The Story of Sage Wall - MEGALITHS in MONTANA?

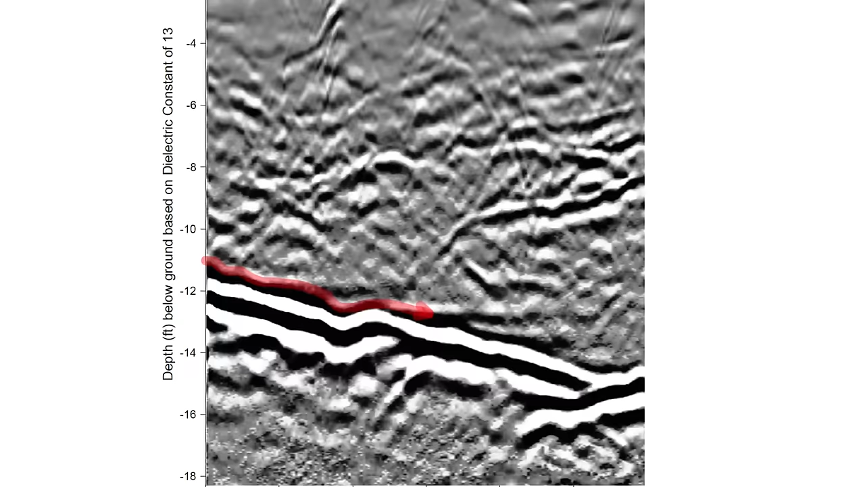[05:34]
the ground penetrating radar has picked up something 15 feet below the surface of the wall which for now is being referred to as